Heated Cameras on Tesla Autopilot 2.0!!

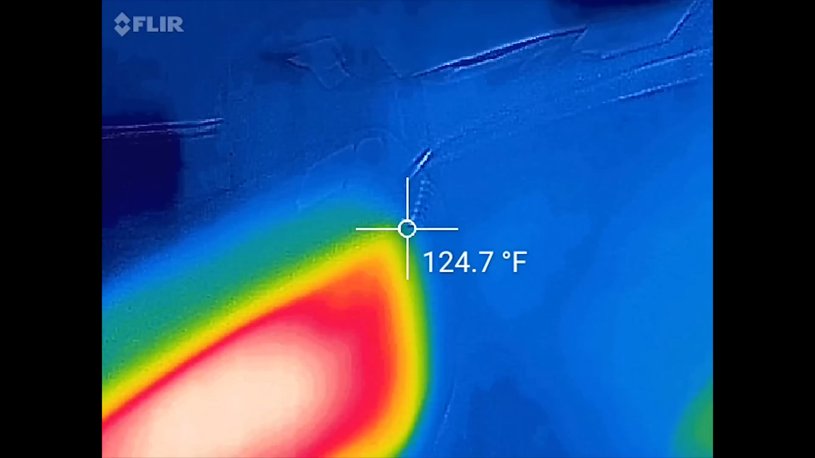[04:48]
On screen: spot 124.7°F
and then up here for my windshield wiper blades you can see those
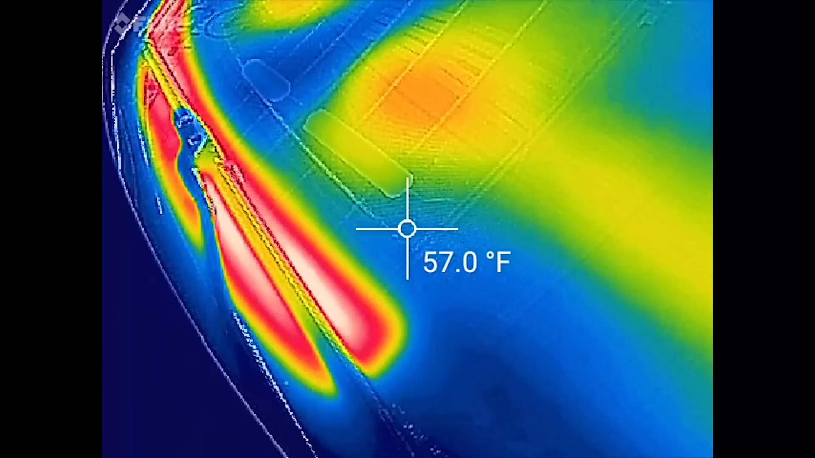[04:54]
On screen: spot 57.0°F
are heating and they are 100 to 100
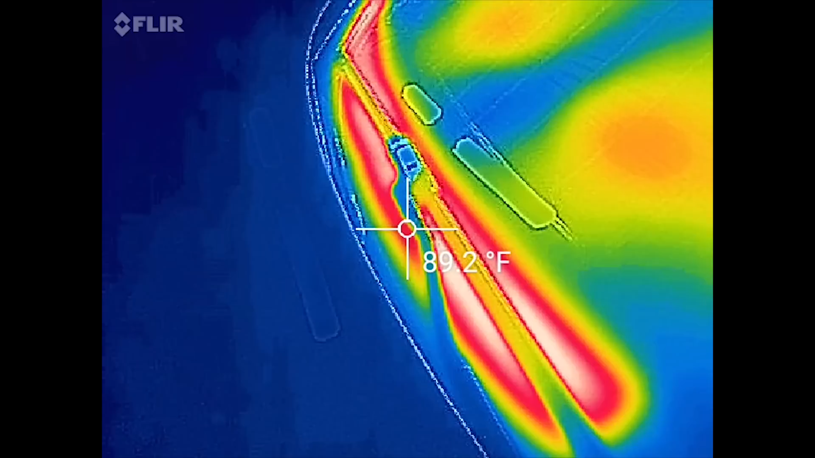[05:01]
On screen: spot 89.2°F
110 yeah so
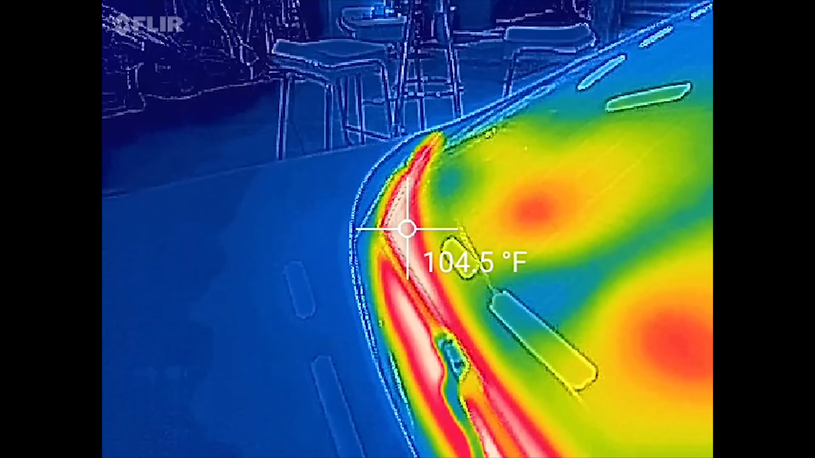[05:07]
there's those so now let's go ahead and walk over to
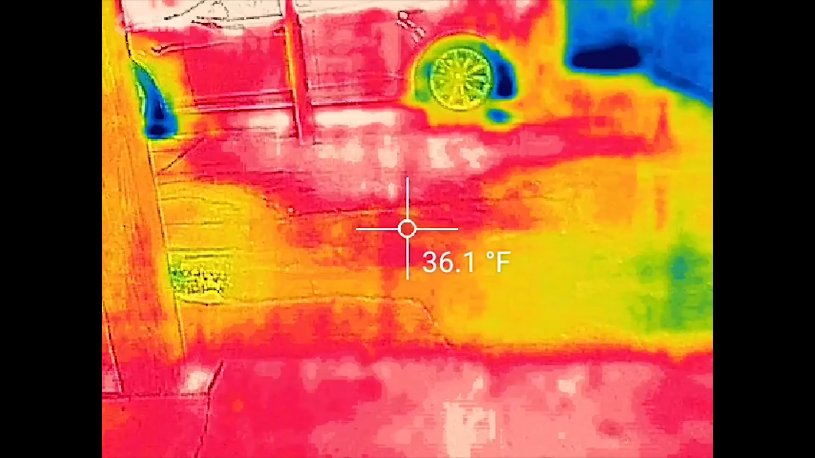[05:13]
On screen: spot 36.1°F
David's car so here
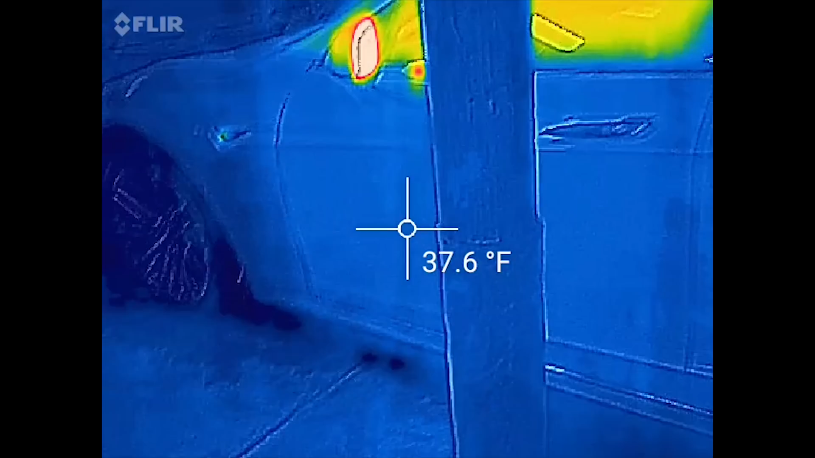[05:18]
On screen: spot 37.6°F
you can see the side mirrors are
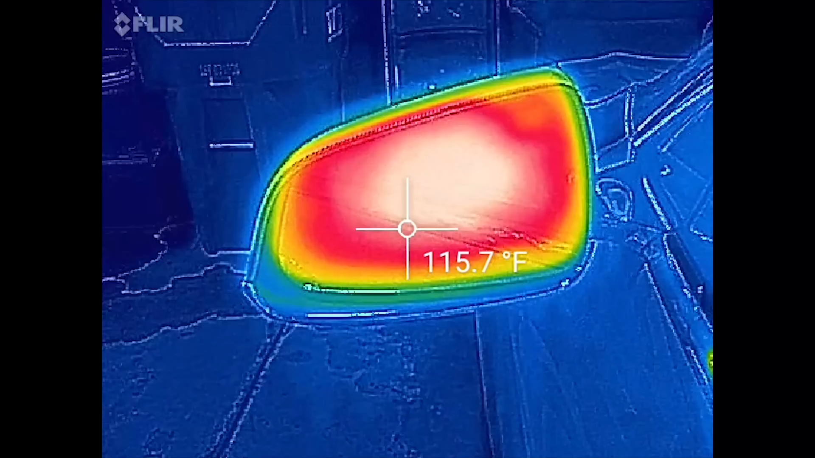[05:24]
On screen: spot 115.7°F
basically the same 110 to 120 I think mine were a little hotter
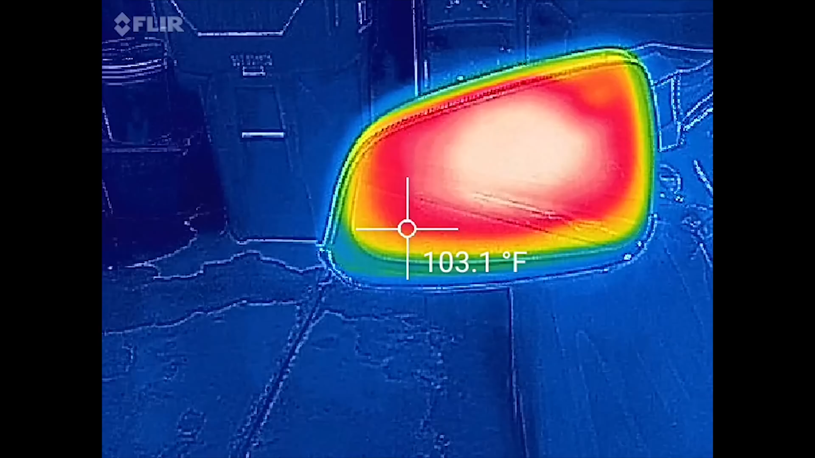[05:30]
On screen: spot 103.1°F
but not bad but not bad and then let's look at here we're at
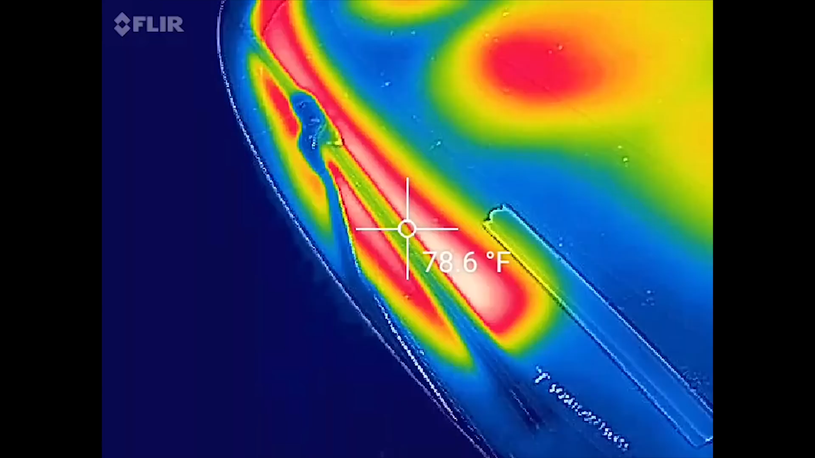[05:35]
On screen: spot 78.6°F
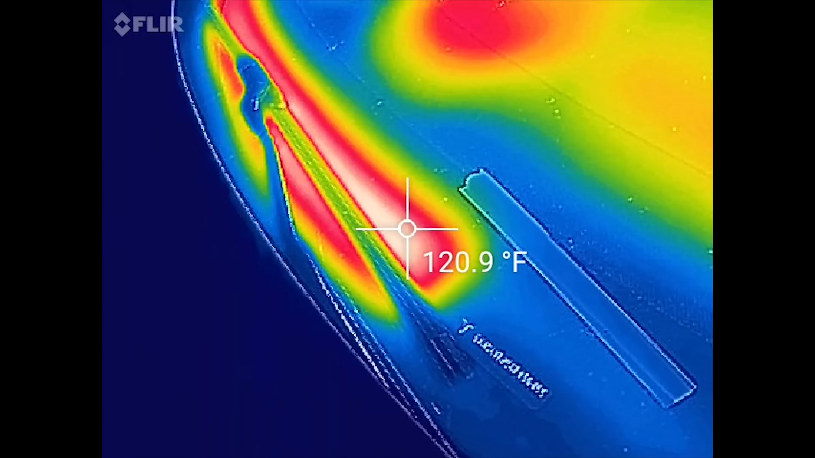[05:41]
On screen: spot 120.9°F
yeah 100 to 120 so that might be a little hotter than mine
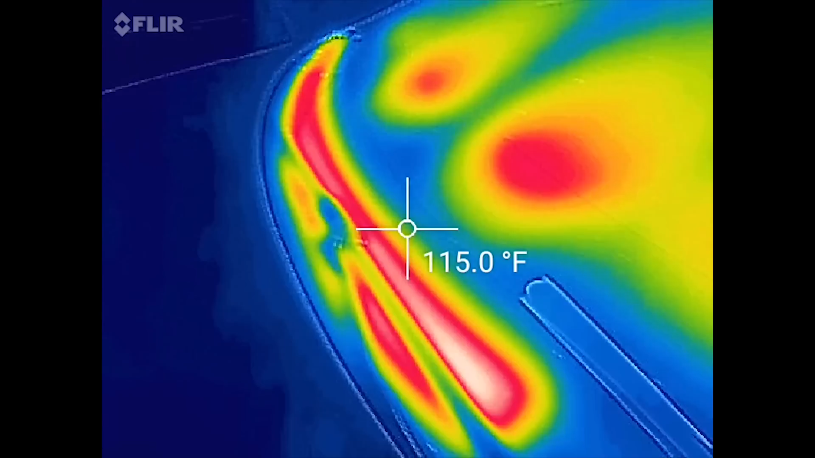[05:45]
On screen: spot 115.0°F
were and then let's go ahead and go inside
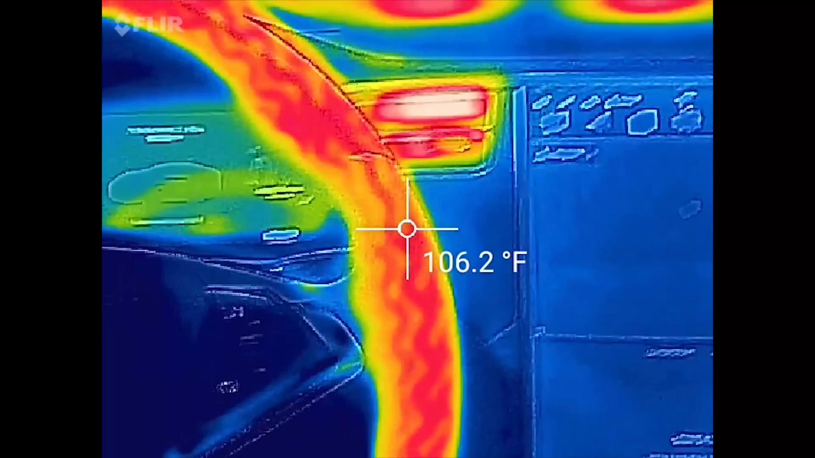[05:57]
On screen: spot 106.2°F
ok so you can see here his
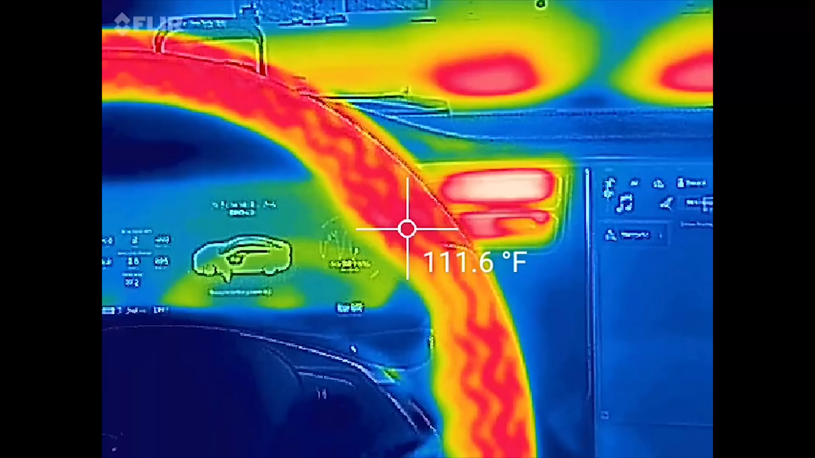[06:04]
On screen: spot 111.6°F
is maxing out at about 110
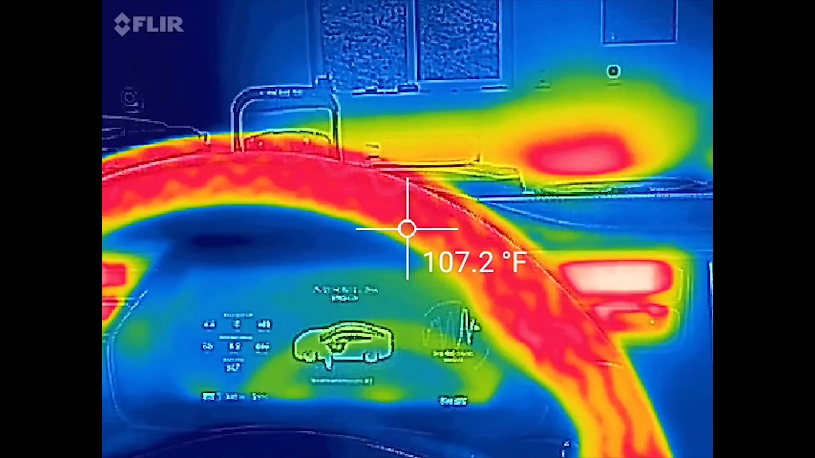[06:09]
On screen: spot 107.2°F
115 almost
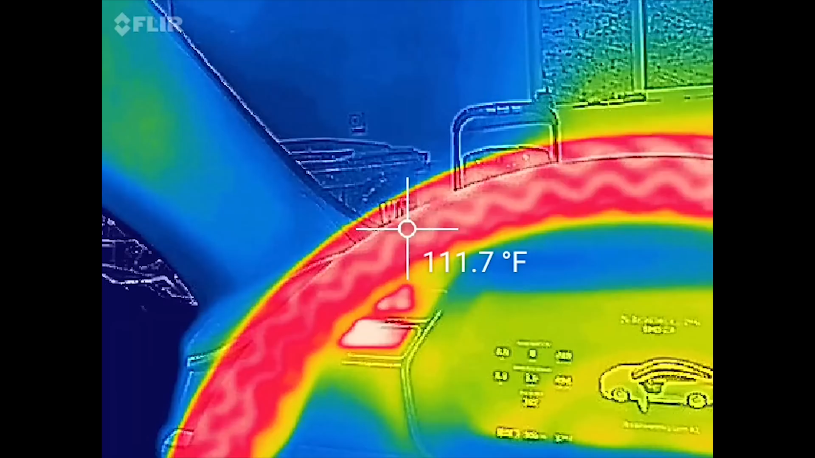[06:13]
On screen: spot 111.7°F
mine was at about 120 so it is cooler but really not by much but
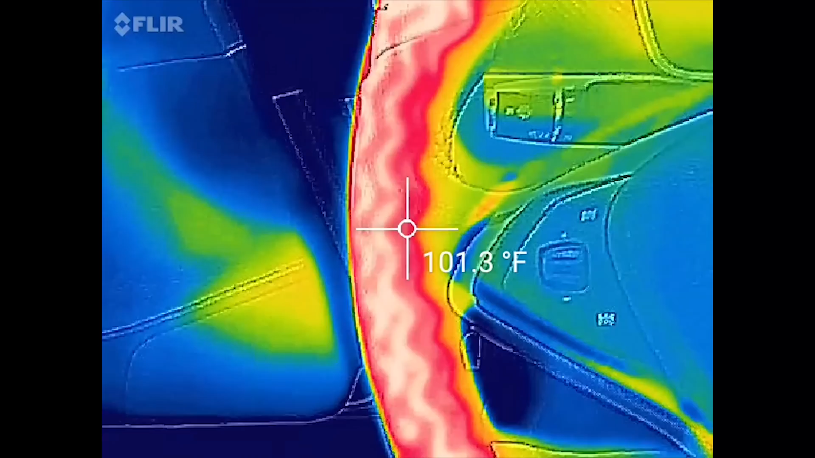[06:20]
On screen: spot 101.3°F
it's cool enough to where you can keep your hand on it longer and not have to
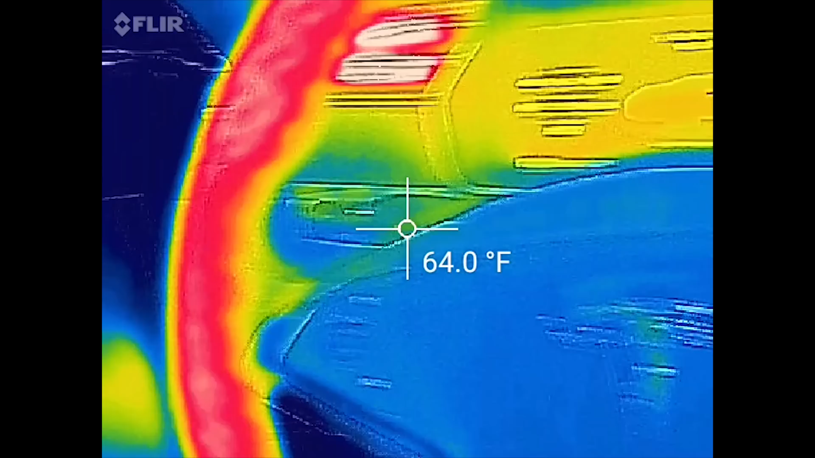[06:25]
On screen: spot 64.0°F
keep turning it down which is kind of a pain to keep turning it on and off so it definitely is cooler than
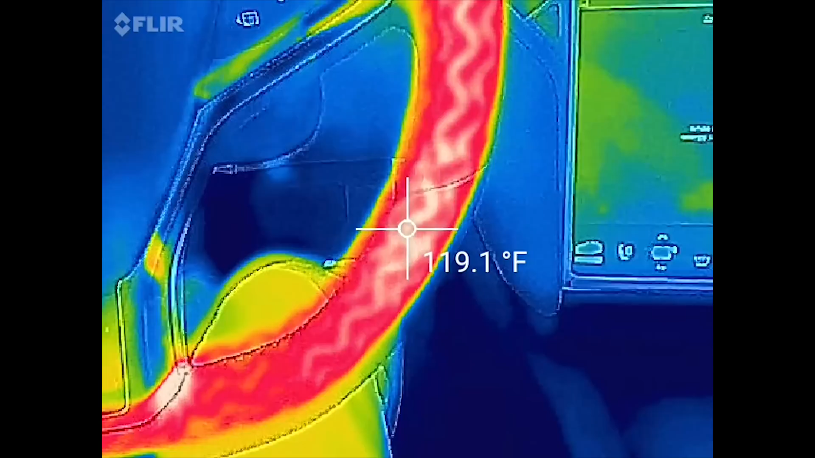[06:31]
On screen: spot 119.1°F
mine I guess there's a couple spots that were 119 but overall seems like it's cooler than my
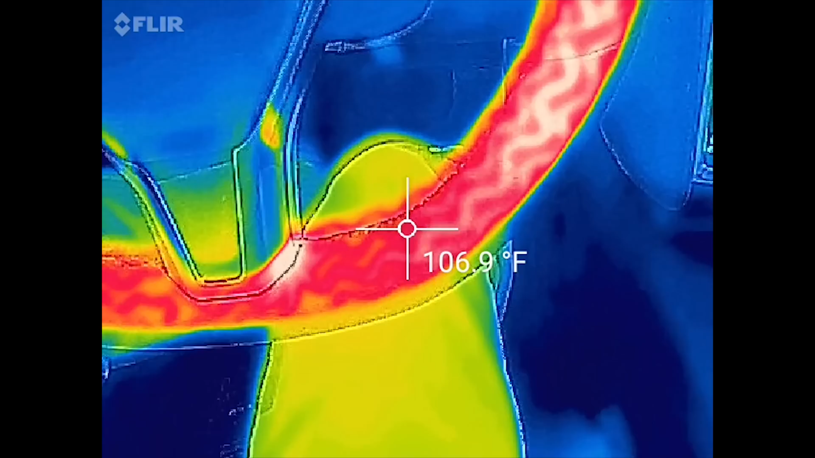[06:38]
On screen: spot 106.9°F
autopilot 1.0 car so I guess there is that change too I